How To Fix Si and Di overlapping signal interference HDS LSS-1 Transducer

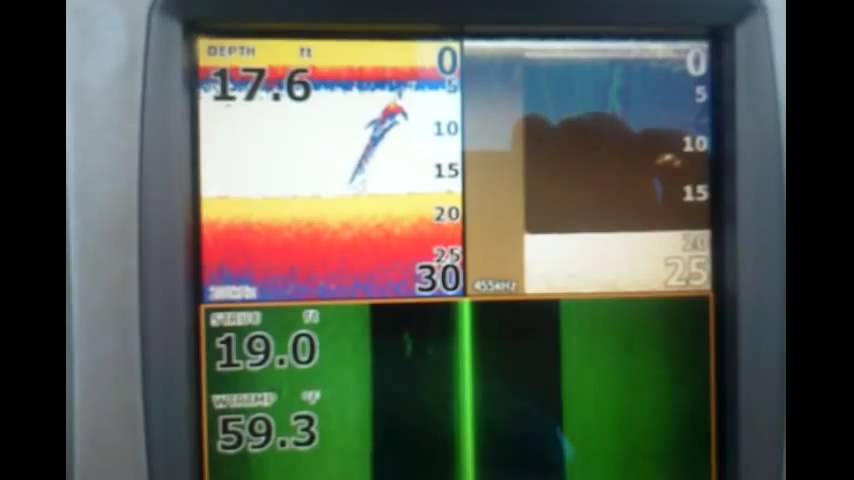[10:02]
On screen: depth 17.6 ft
I can see what's in the downshot screen
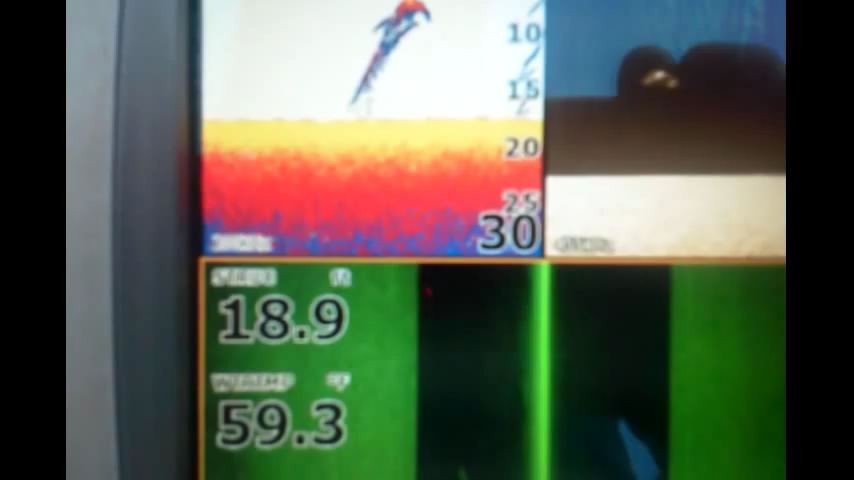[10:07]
so pretty cool I guess I'm satisfied
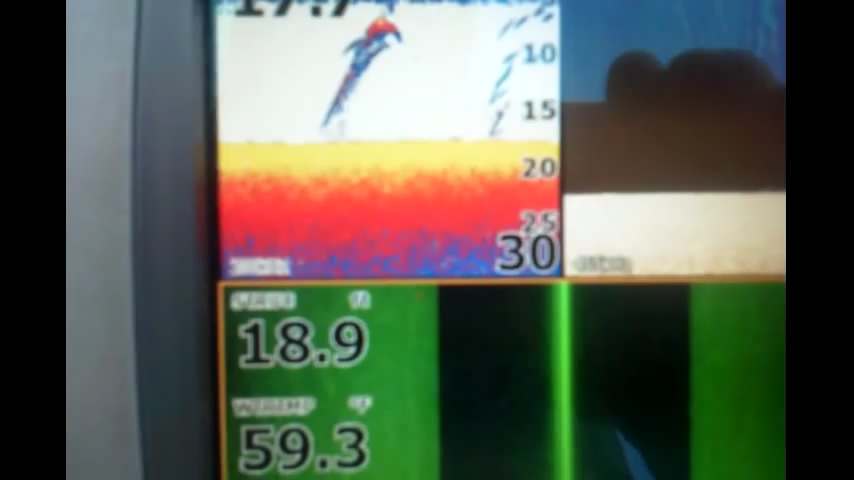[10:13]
alright this was the goal
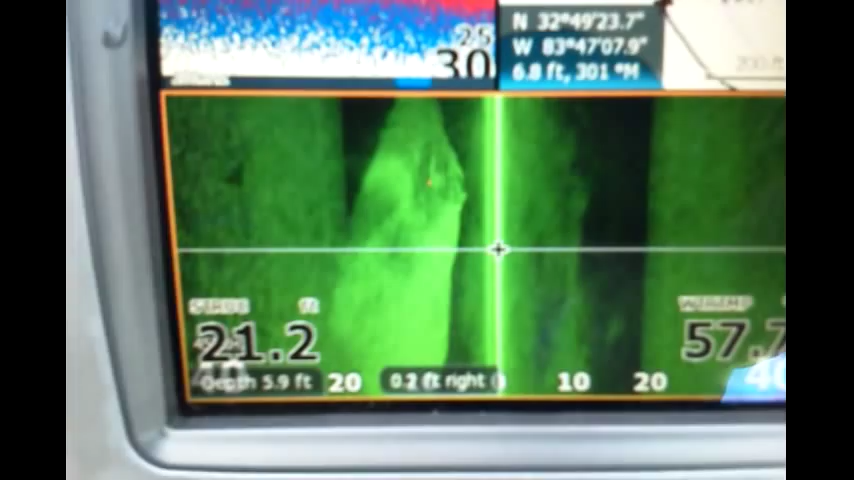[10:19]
see that big large bait school and you can see how the school overlaps the side
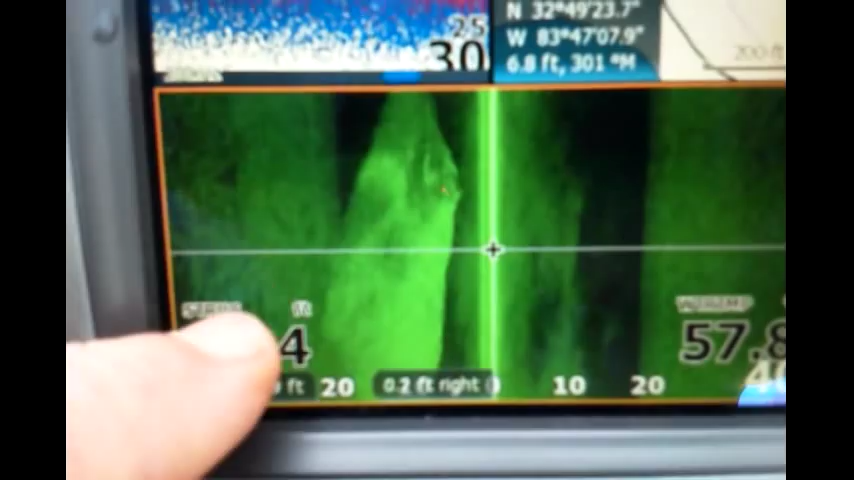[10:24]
usually I can't see that that's what I've been that's what this whole project was about
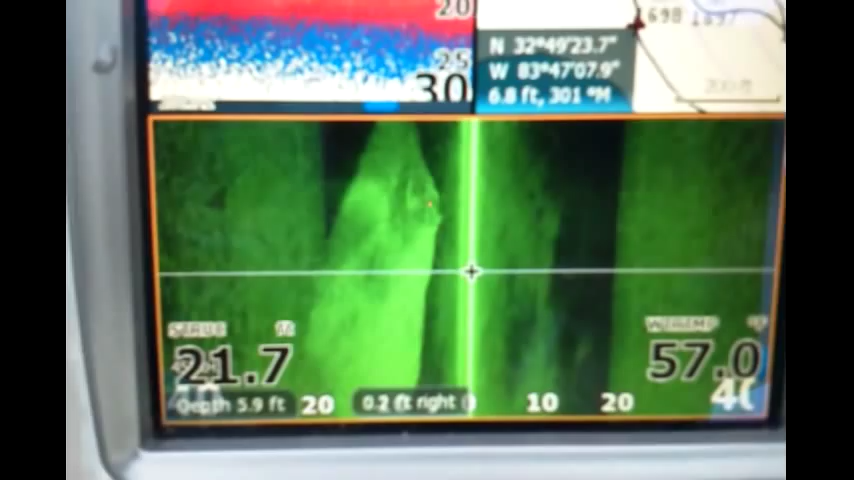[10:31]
to see if I can't find them bait schools right on top of the bottom over the bottom on side view